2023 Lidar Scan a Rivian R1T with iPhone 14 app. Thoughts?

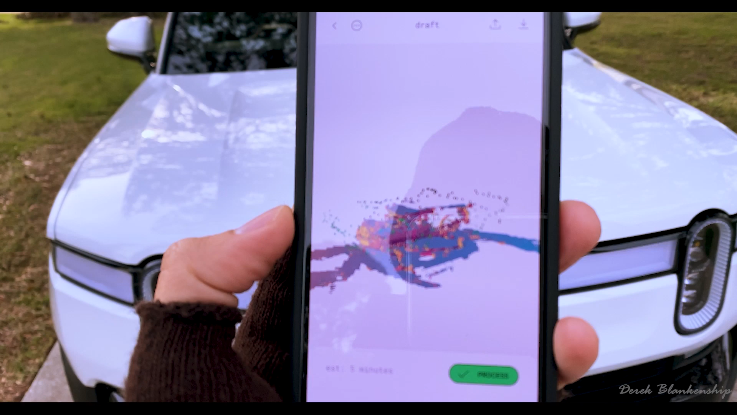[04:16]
see that but that's the truck itself so let's go and process it it